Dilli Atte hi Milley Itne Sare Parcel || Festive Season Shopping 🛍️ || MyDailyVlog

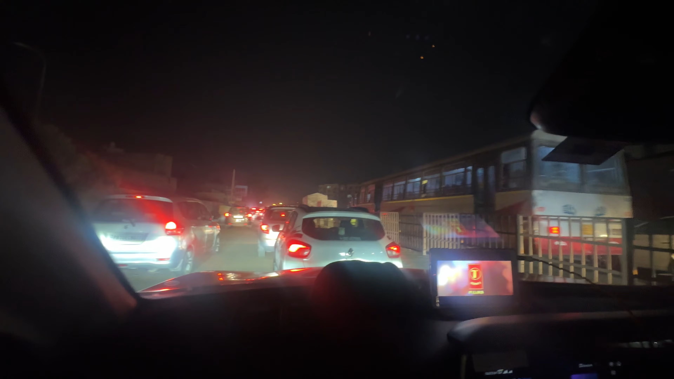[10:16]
पहुंचे हैं अभी खरड़ से थोड़ा सा आगे और रास्ते में बहुत ज्यादा ट्रैफिक जैम लगा हुआ है।